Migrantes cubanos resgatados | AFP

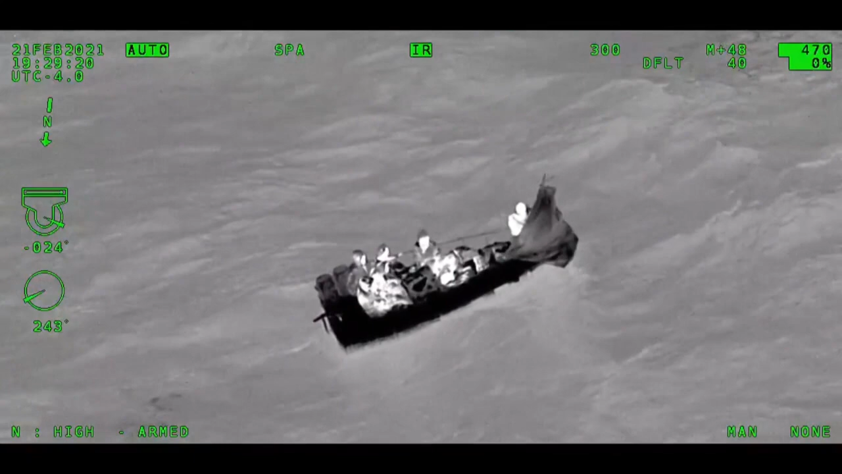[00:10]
De acordo com o gabinete do xerife do Condado de Martin,
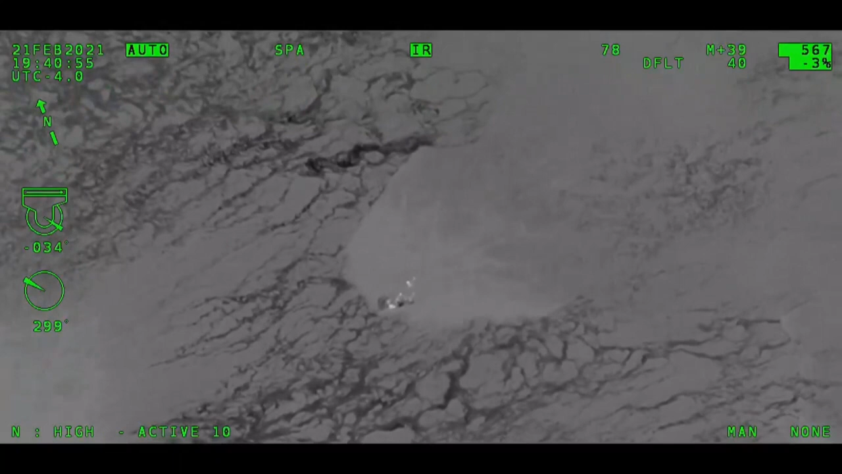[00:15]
no grupo estavam duas mulheres grávidas e seis homens.
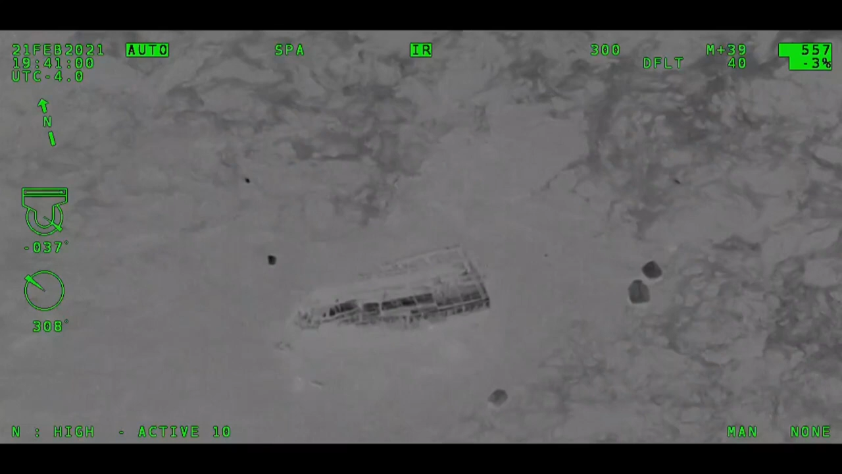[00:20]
Eles ficaram no mar por mais de 16 dias em um navio improvisado.